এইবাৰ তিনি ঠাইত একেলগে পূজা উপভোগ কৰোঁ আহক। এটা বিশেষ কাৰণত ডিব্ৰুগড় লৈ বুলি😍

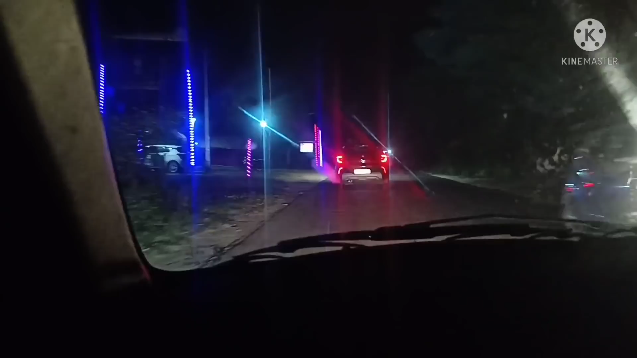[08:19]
apunaluke hibohagor dimo puja dekhile aru etia sao bolok moranor puja kiman ki paru na janu dekhabole চেষ্টা কৰিম আপোনালোকক দেখাই যাবলৈ সকলো গিতা মণ্ডপ
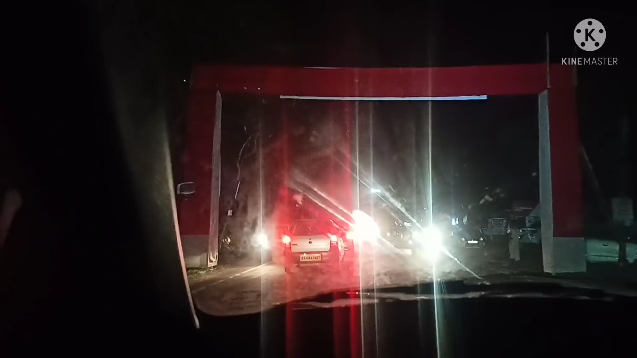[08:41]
এয়া আগলৈ দেখিছে ইমান ভিৰ মৰাণত আমি ৰখি থাকিবলগীয়া হৈছে মানে বহুত ভিৰ গাড়ী